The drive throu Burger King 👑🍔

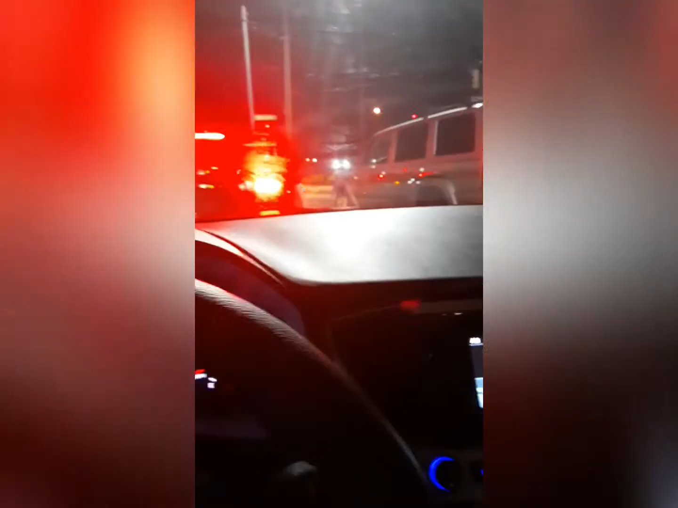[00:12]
yeah this is more yo this is trying to cut me off he wasn't in the line how you bugging
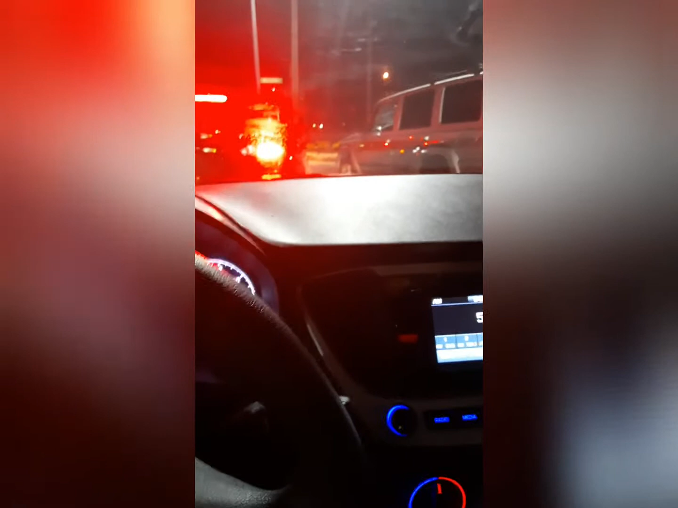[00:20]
out you tripping bro i'm hungry and me you's wilding man stay get it alive get it get it alive get it come on for two more this does not just do that oh that's just gotta be here sure he this dick what the mine can't be serious bro so you go get the
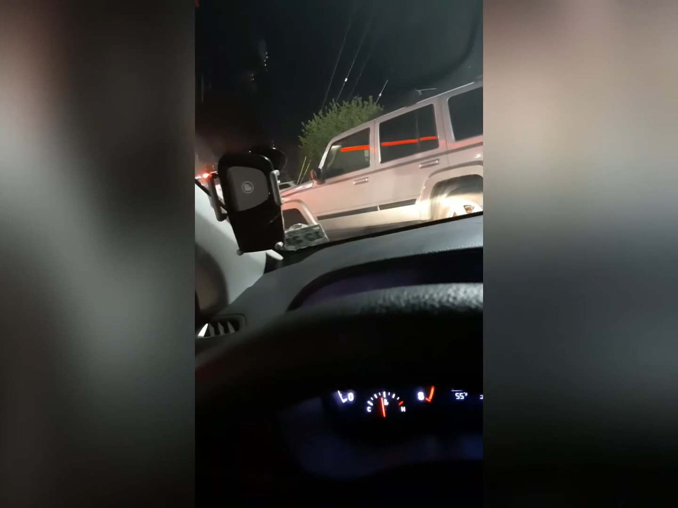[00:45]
food for me and you hold my spot hey look mo i'm finding you at your location hey what's your location i don't take the lesson play down bro